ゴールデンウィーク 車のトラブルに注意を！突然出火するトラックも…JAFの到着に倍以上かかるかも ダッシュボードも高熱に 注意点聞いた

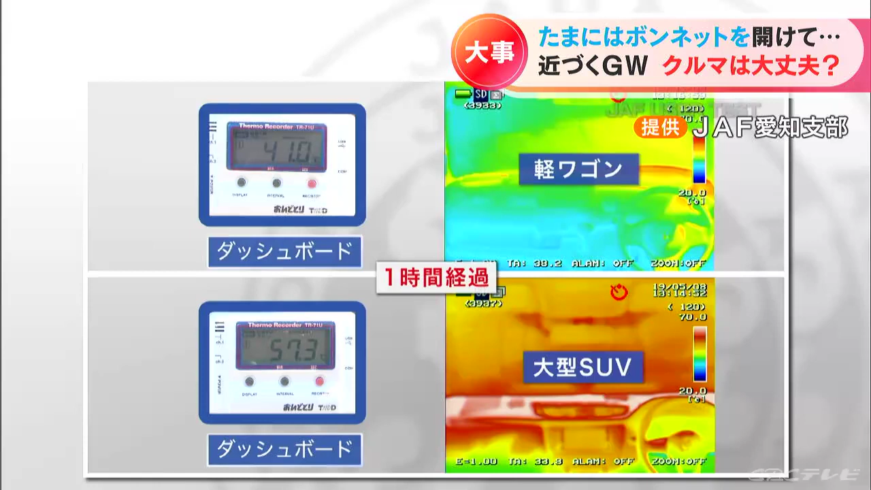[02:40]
ダッシュボードに至っては 軽ワゴン車は41度大型SUVはなんと57.3度に達しました